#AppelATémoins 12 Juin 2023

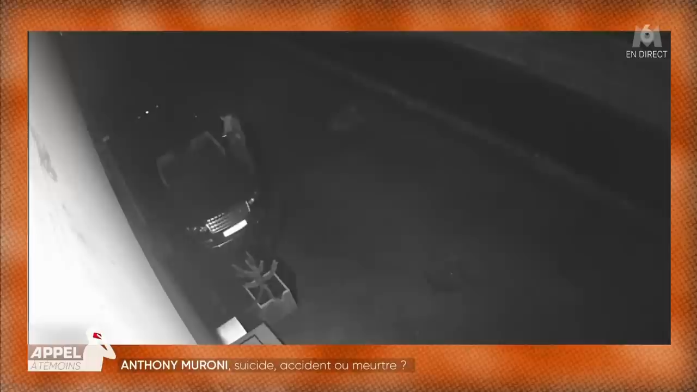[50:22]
elle aussi il essaye de l'ouvrir alors pour dormir dedans ou pour partir on l'ignore en tout cas c'est aussi l'échec et finalement Anthony va décider de partir à pied avec une dernière tentative d'ouvrir sa voiture ce qui est